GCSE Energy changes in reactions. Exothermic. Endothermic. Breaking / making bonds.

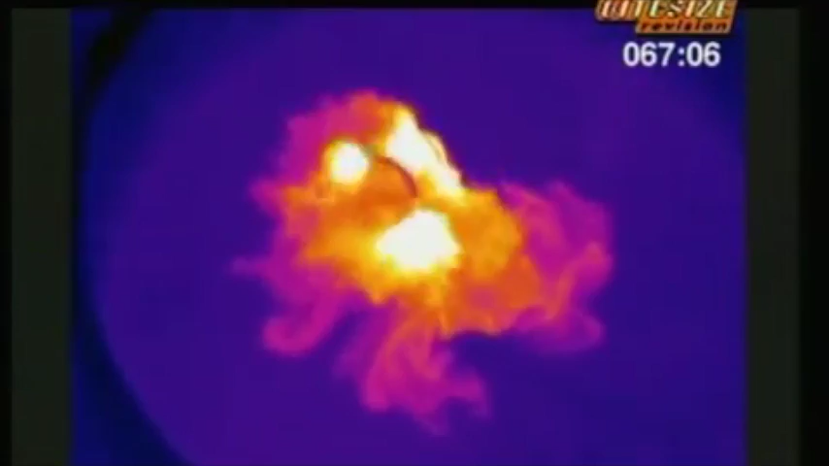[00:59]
Blue is cold. Purple is warm. Yellow is hot. White is even hotter. Clearly the reaction releases heat. It's exothermic.
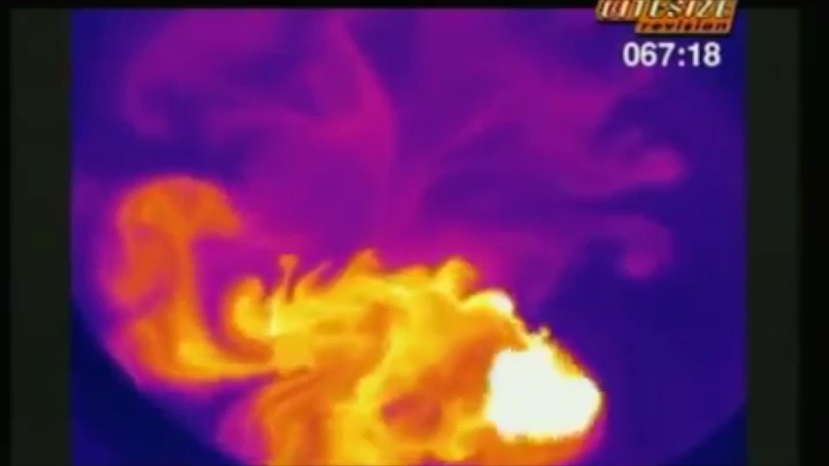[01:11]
It's exothermic. You don't even need solid chemicals for an exothermic reaction.
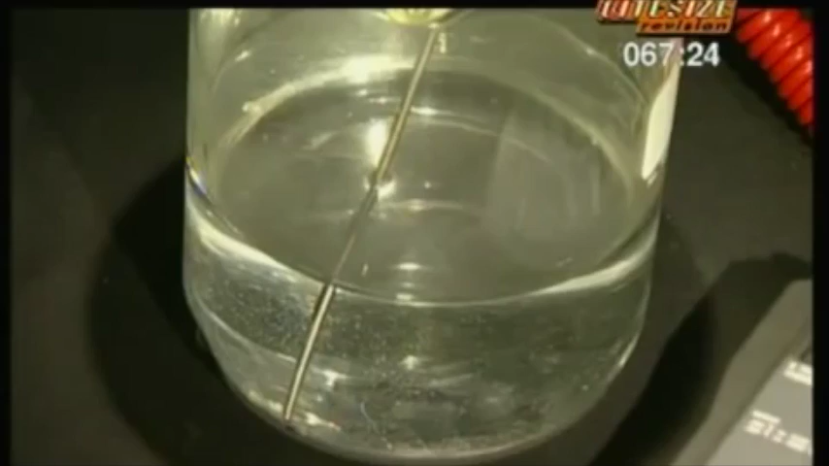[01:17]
The water in this beaker is at room temperature. But add another cold clear liquid and a bubbling reaction starts immediately.
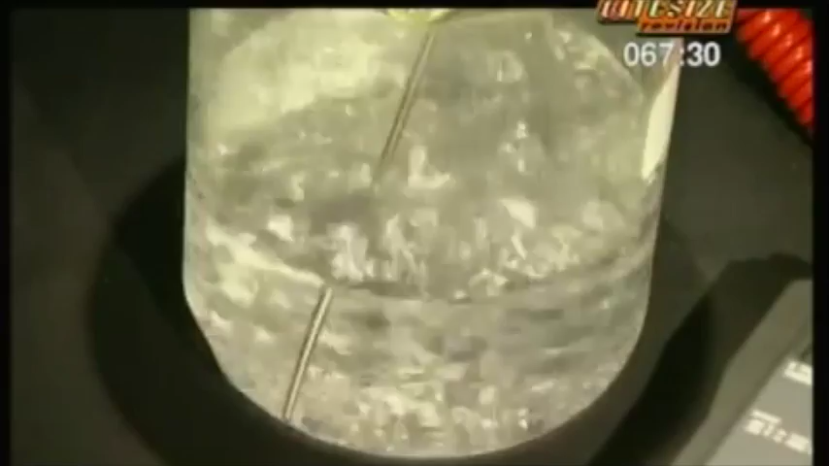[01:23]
The heat sensitive camera reveals gas being given off.
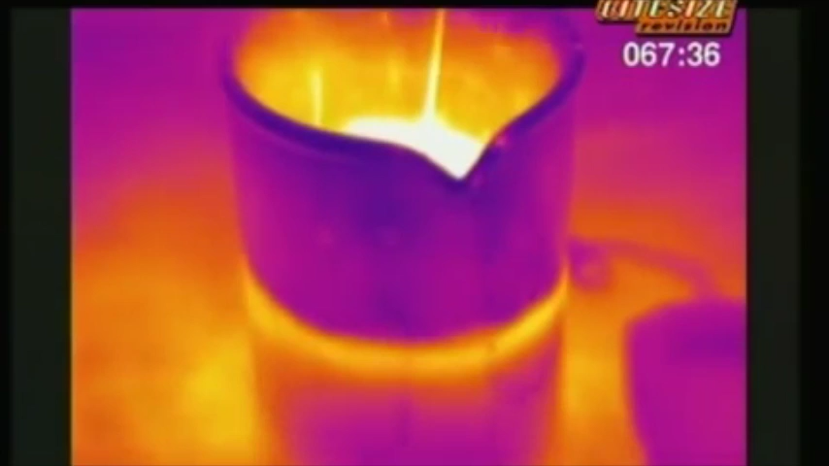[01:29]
It shows up because it's hot. The heat seems to come from nowhere, but actually it was locked up in the chemicals all along.
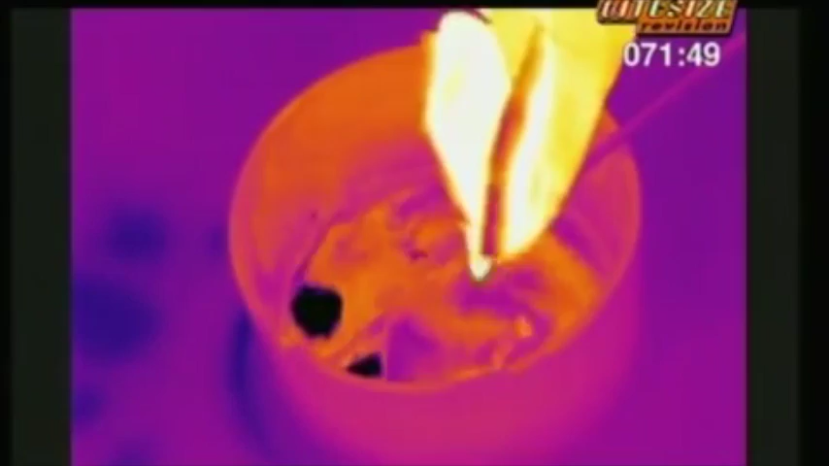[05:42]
The heat-sensitive camera shows the water as yellow. It's quite warm.
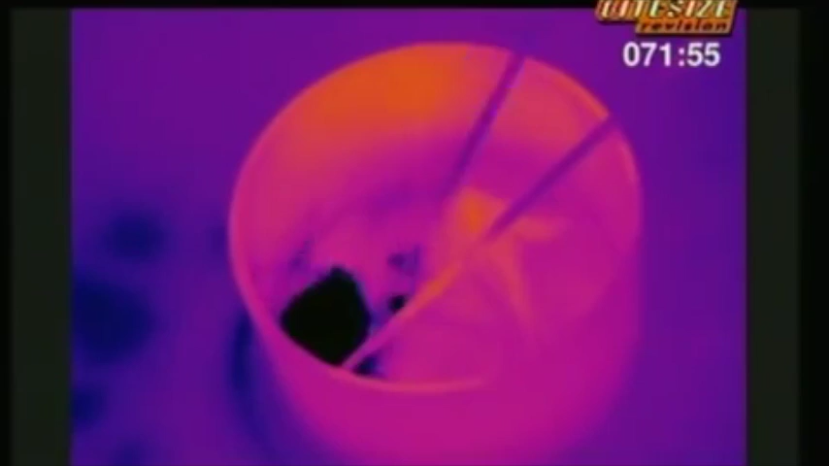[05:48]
Black shows where the mixture is much colder, as the endothermic reaction between ammonium nitrate and water takes heat out of the beaker.
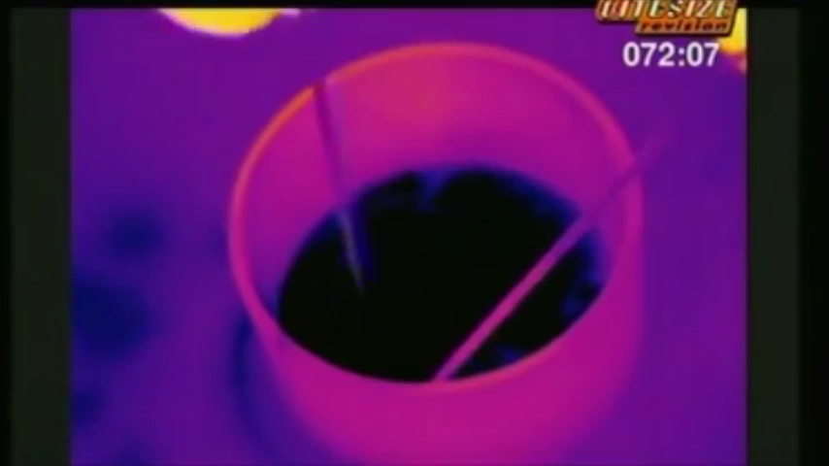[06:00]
Again, an energy level diagram shows why. Remember, in exothermic reactions,